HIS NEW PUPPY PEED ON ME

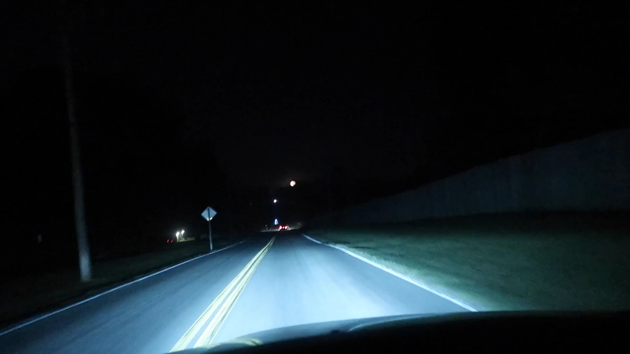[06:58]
Okay, I'm diving really slow so you can see, but holy crap, the moon. I'll wait till I get closer, but it's so insane.